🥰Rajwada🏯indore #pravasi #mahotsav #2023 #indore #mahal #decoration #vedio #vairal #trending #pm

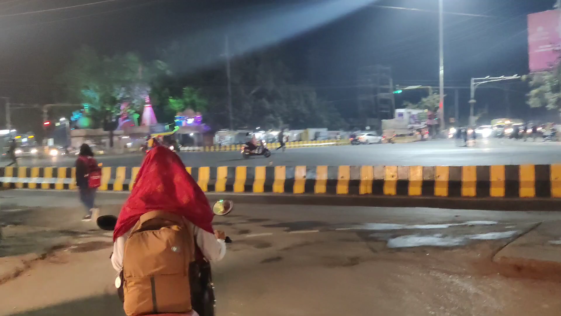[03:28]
और ये है भवरकुआ चौराहा, जो कि हो गया है टांटिया भील चौराहा, और अपन लोग चल रहे हैं अब राजबाड़ा।